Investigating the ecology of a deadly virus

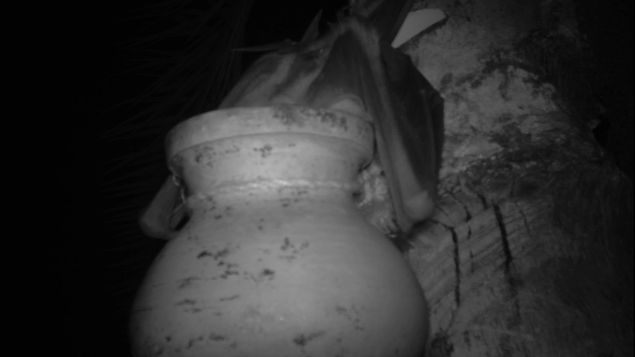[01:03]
and so if one of these bats is infected with Nipah virus, it then transmits the virus into the date palm sap.
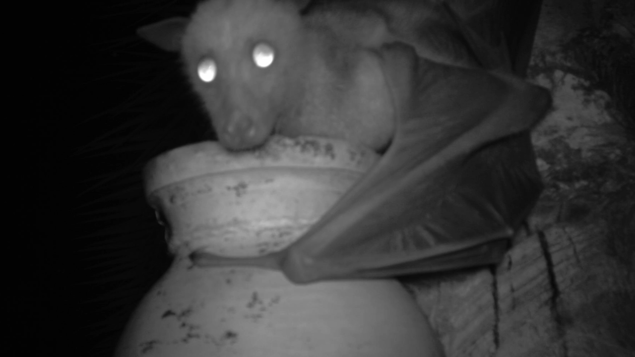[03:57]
this is what happened in your backyard last night, and for them to actually see photographs of these bats drinking out of their sap containers.